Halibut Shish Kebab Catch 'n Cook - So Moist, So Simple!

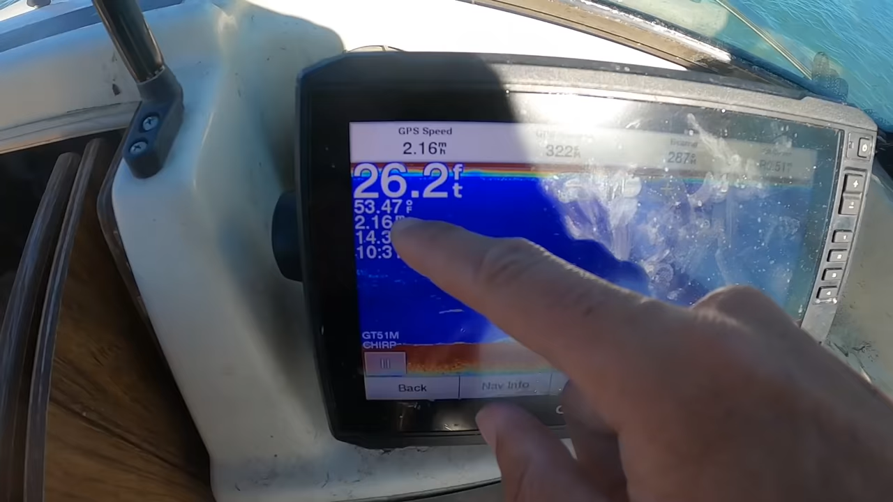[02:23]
On screen: depth 26.2 ft, water 53.47°F
It's 53 and a half degree water temperature right now, 53.5 degrees Fahrenheit.